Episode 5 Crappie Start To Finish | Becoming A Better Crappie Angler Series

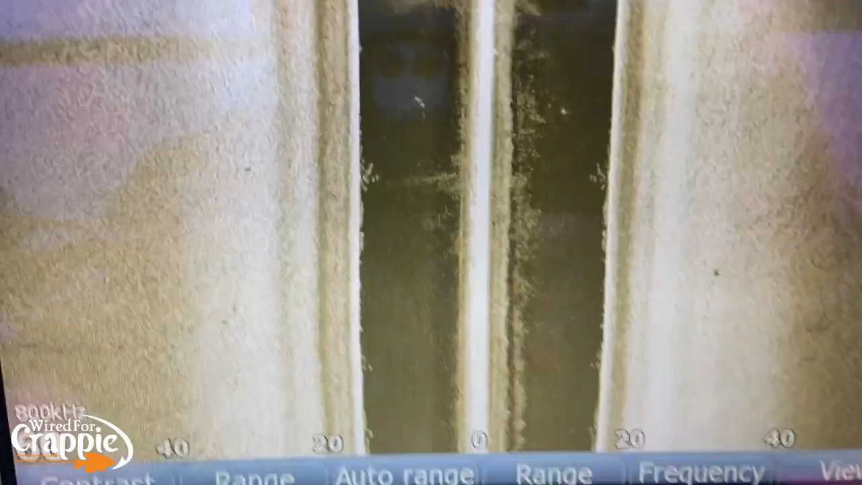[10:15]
Some more stakes. Some more stakes right there.
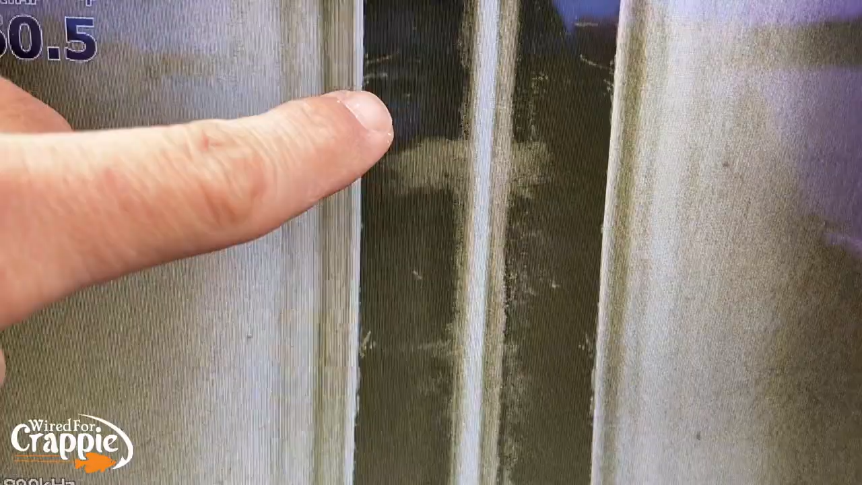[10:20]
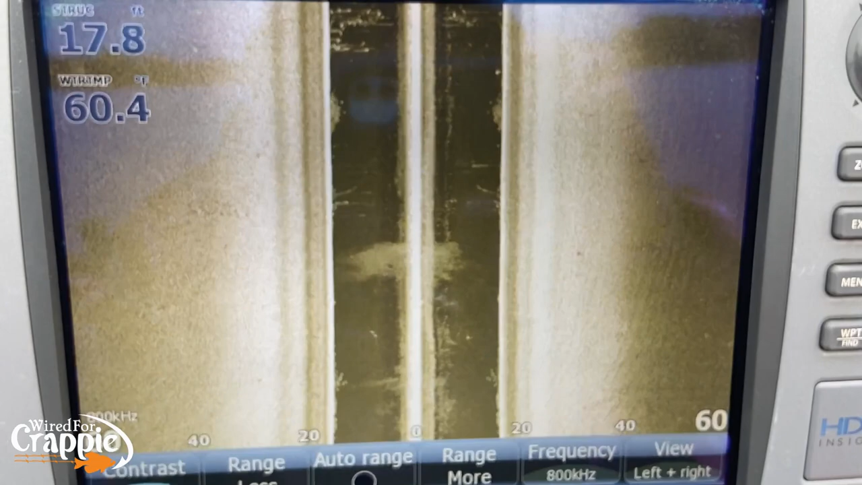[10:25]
On screen: depth 17.8 ft, water 60.4°F
Woo! Good stake bed right there, guys. Look at that. Look at that.
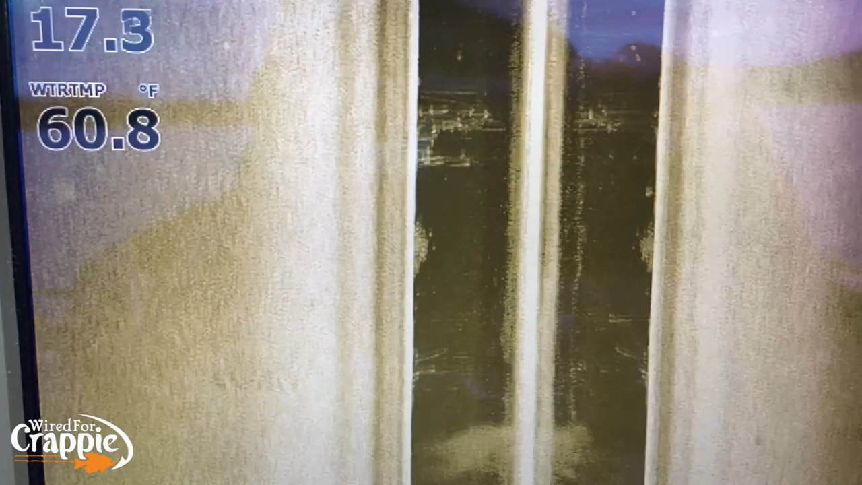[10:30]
On screen: water 60.8°F
That's got fish in it, too. See those little white dots in that stake bed?
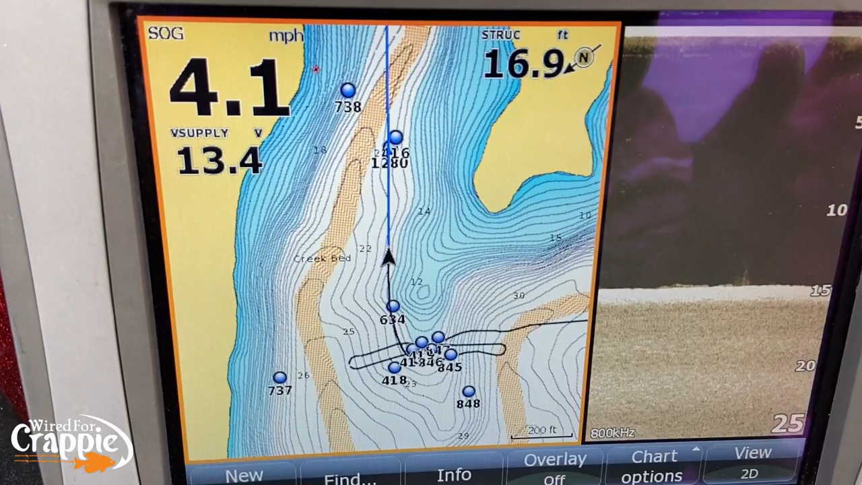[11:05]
On screen: depth 16.9 ft
So now we're going to go up here, and we're going to check out these two. 1280.
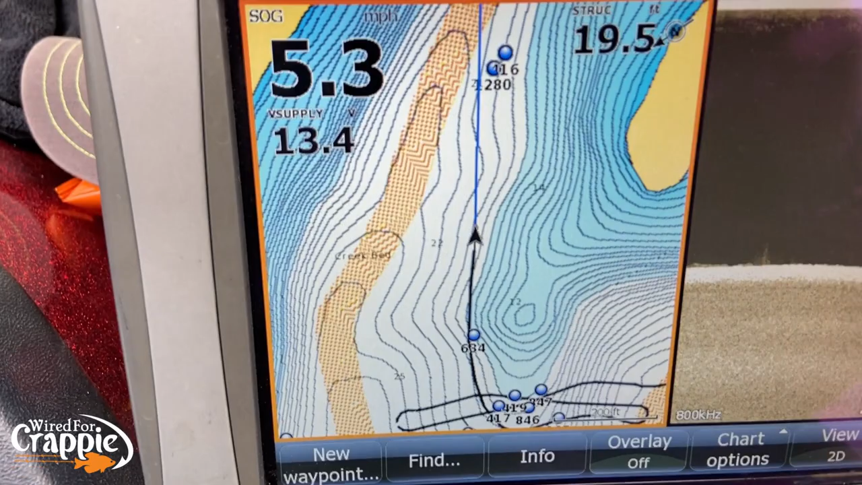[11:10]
On screen: depth 19.5 ft, speed 5.3 mph
Okay. We're going to go check those out. Right along the edge of that creek bed. So what you want to do is you want to follow these creek beds, and you want to look for structure.
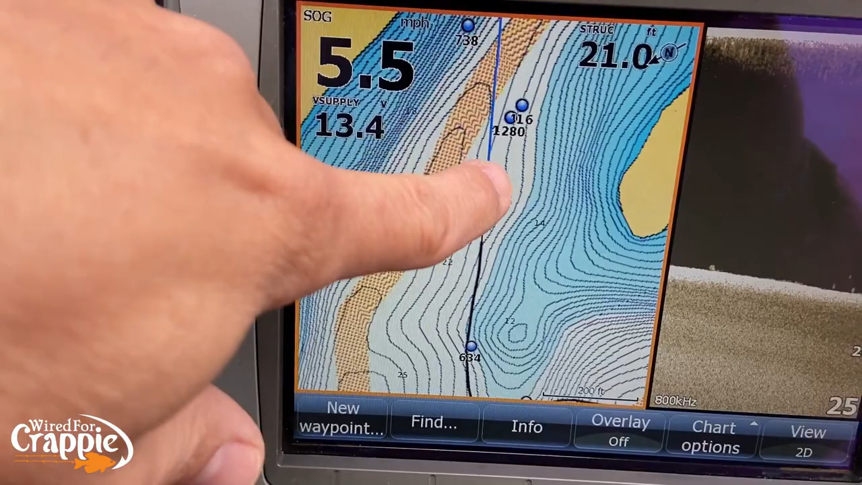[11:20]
On screen: depth 21.0 ft, speed 5.5 mph
And you'll find structure right on the edge of these creek beds. Okay, guys?
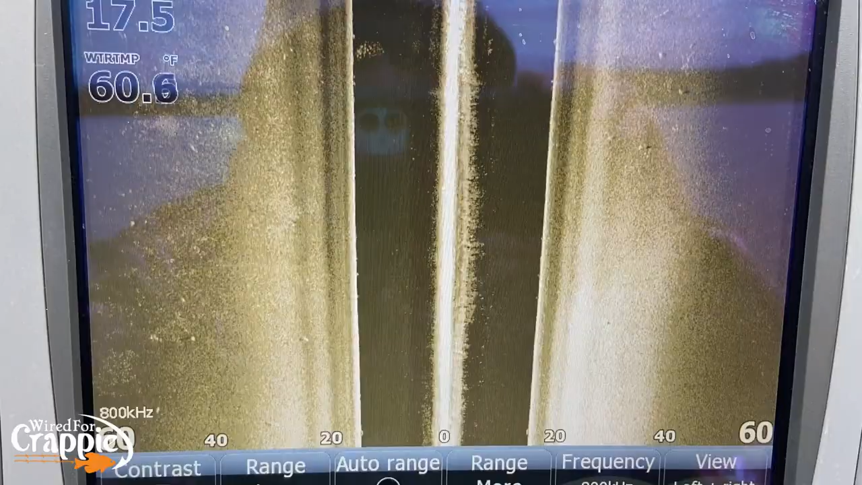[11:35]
I'm going to go right over top of this here in just a minute.
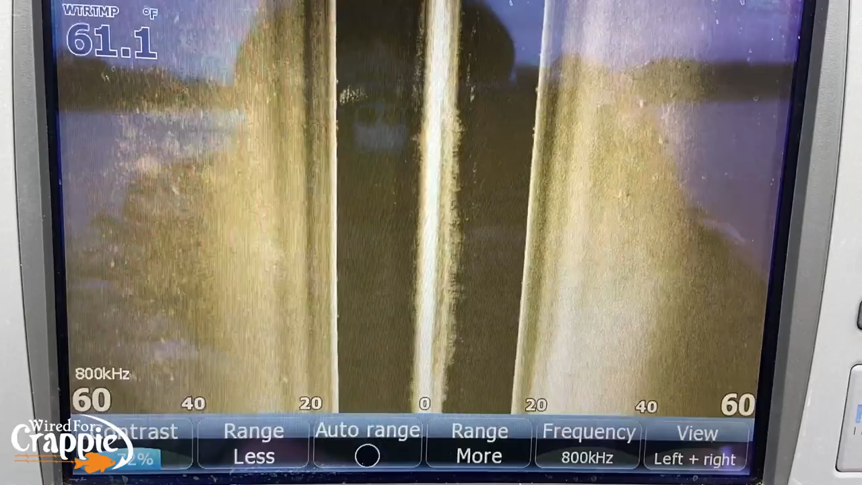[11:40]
On screen: water 61.1°F
There's some fish. Some bait. Excuse me.
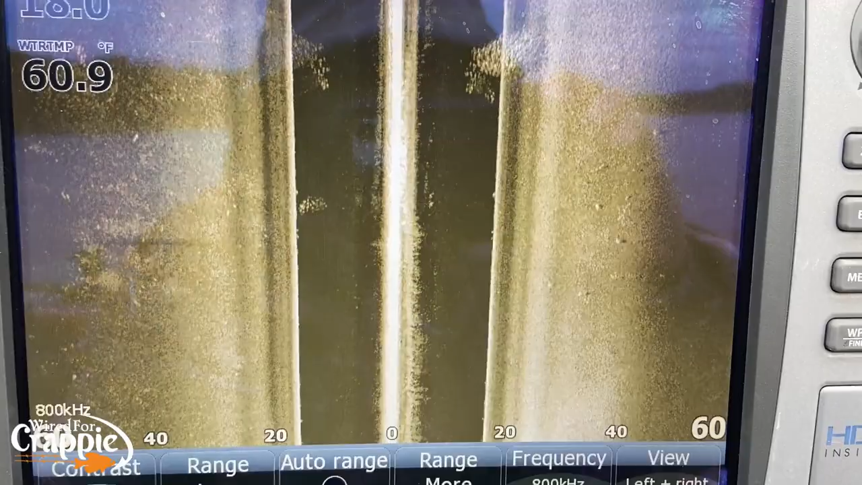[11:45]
On screen: water 60.9°F
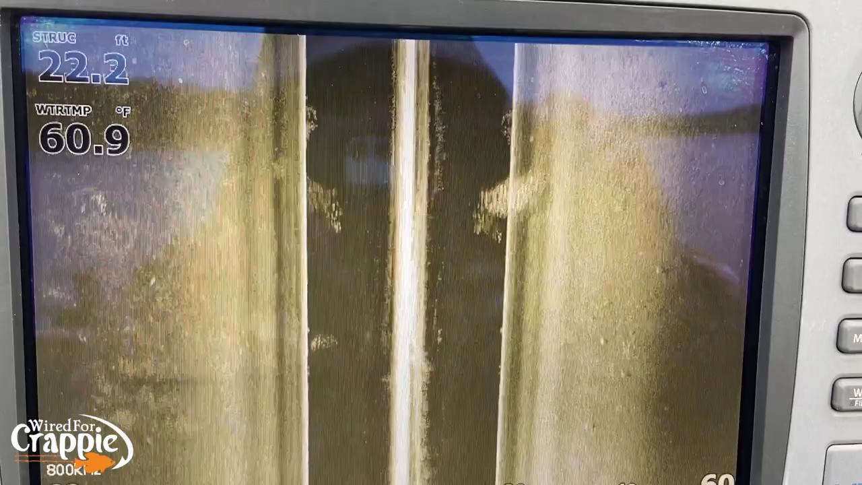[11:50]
On screen: depth 22.2 ft, water 60.9°F
Here comes our stakes, guys. Fish on them.
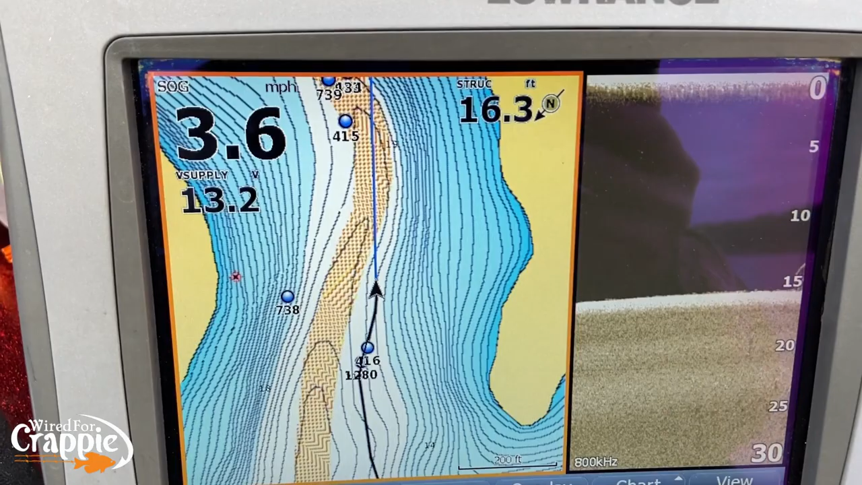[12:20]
On screen: speed 3.6 mph
You want to follow these creeks in and out, looking for structure.